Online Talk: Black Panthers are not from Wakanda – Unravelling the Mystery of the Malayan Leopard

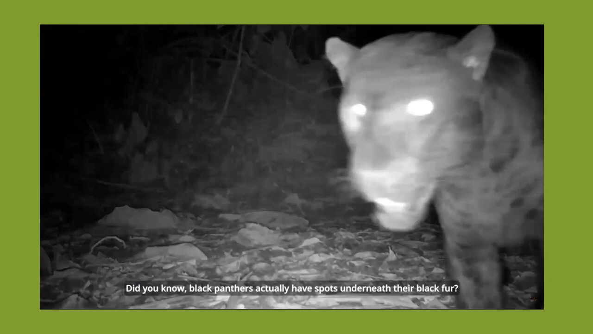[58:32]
harimau kumbang sebenarnya mempunyai corak berbintik-bintik disebalik bulunya yang berwarna hitam?